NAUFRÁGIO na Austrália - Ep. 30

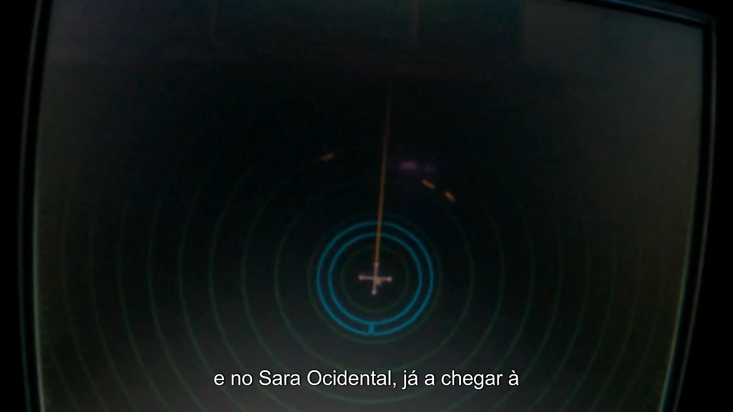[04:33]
já a chegar à Mauritânia, eu tinha achado que houve veleiros que tinham, barcos de pesca que tinham passado mesmo muito próximo, mas isto aqui, para mim, foi sem precedentes, porque eu estava a passar,
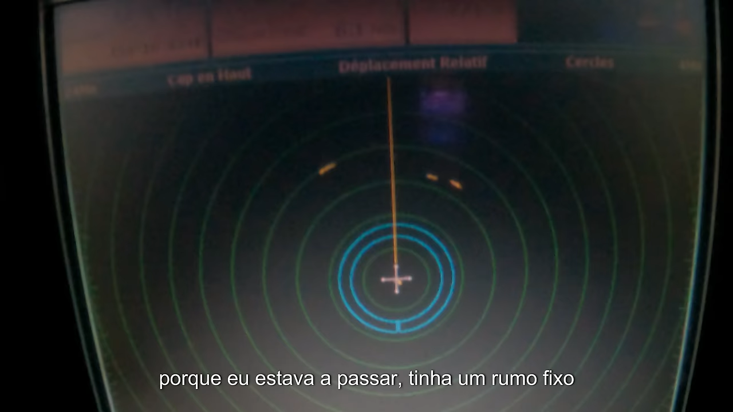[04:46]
tinha um rumo fixo e, pelo menos, dois barcos de pesca que têm, assim,